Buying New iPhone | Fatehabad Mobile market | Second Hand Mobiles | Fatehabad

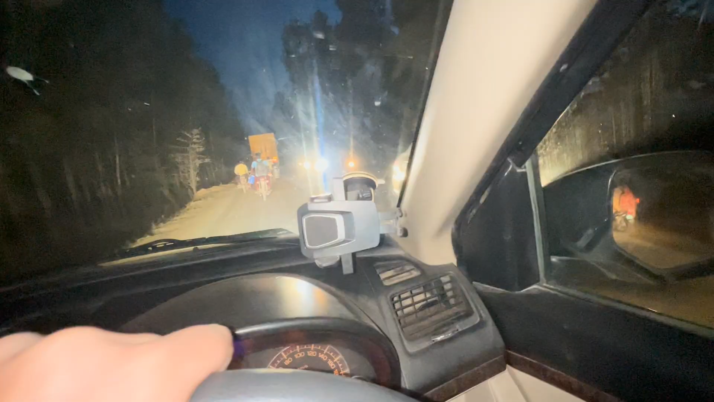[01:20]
ਤਾਂ 5-10 ਮਿੰਟ ਹੋ ਗਿਆ ਇੱਥੇ ਬਸ ਜਾਣ
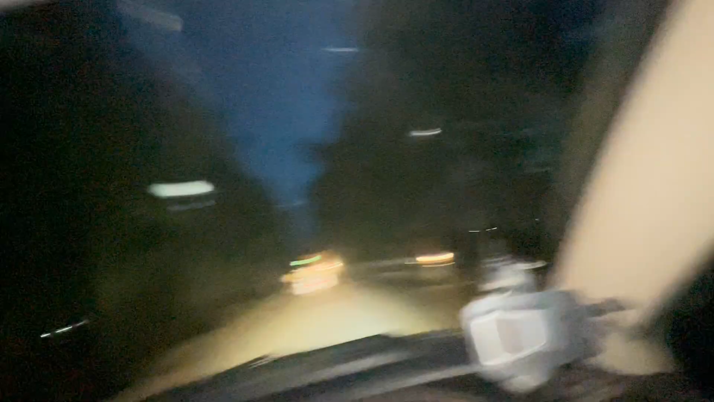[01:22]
ਠੀਕ ਹੈ ਰੋਡ ਦੇਖੋ ਬਸ ਹੁਣ ਸਿੱਧਾ 5 ਮਿੰਟ 'ਚ ਆਪਾਂ ਪਹੁੰਚ ਜਾਂਗੇ ਉੱਥੇ ਆਪਾਂ